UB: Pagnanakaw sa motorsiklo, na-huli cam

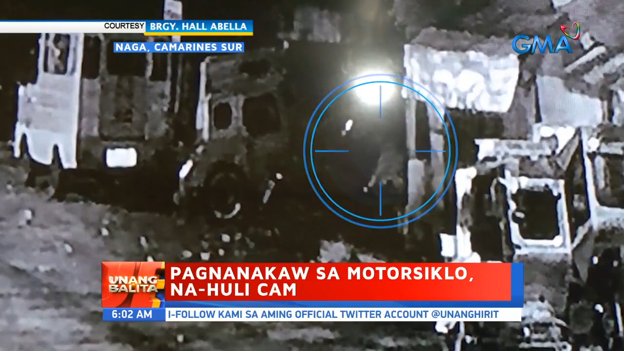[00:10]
Nang makahanap na po ng tsyempo, tinangay na niya ang motorsiklo.